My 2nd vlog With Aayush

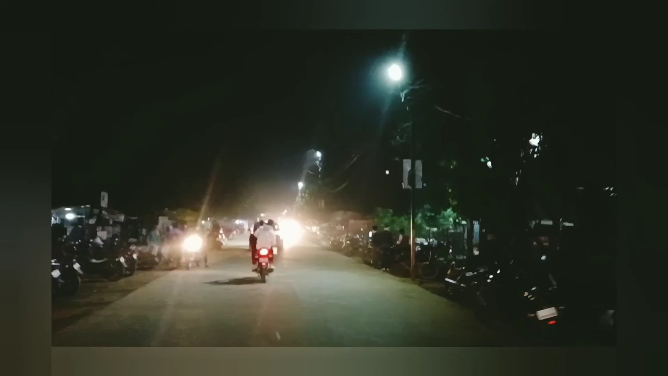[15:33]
जा रहे हैं चौपाटी बालाघाट की सेंटर ऑफ कालीपुरी चौक।
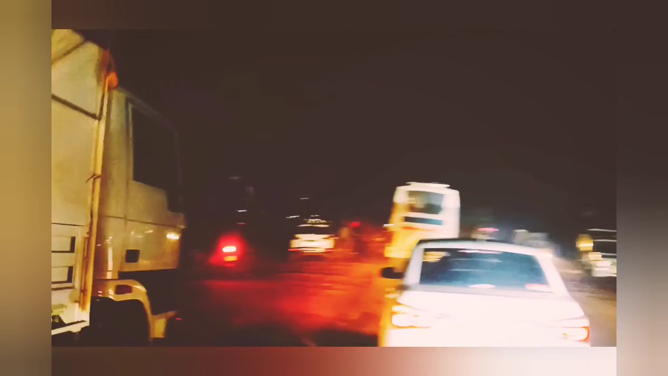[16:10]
तो आप देख सकते हो हम जा रहे हैं, शुभम भाई जा रहा है टोकन लेने।